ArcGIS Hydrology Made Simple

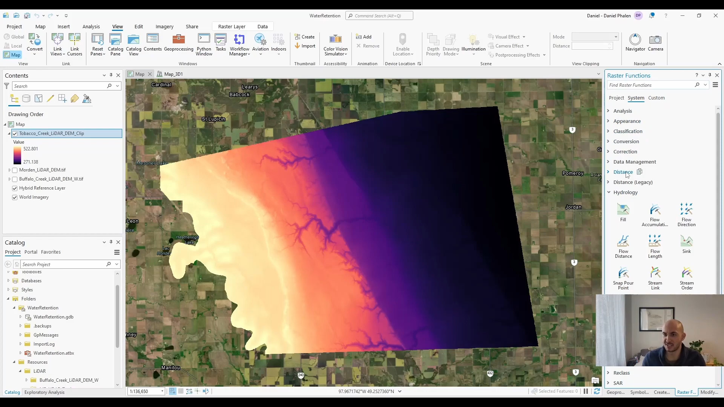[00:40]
All right, to follow along with these hydrology tools, you're going to need to go into analysis, raster functions, open up the window, and then you're also going to have to open up your geoprocessing tab if you don't have that as well. Back to raster functions, you can head down to the hydrology tab, and the first thing we're going to need to do is need to use fill. What fill is going to do is it's going to fill in any depressions.
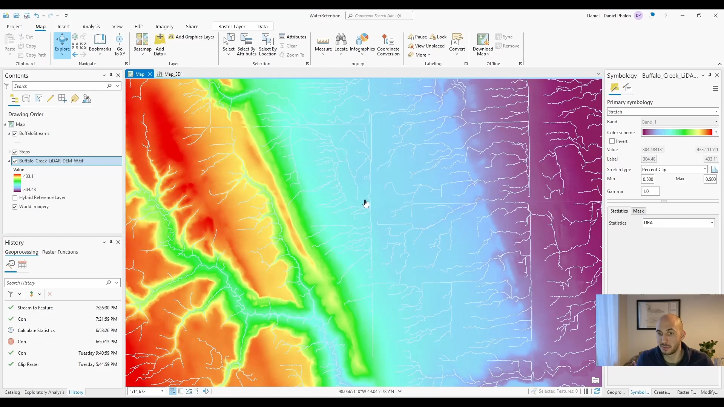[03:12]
Hydro-conditioning will be my next video and we'll get into how to do that. For instance, there would be a culvert right here and it would flow straight.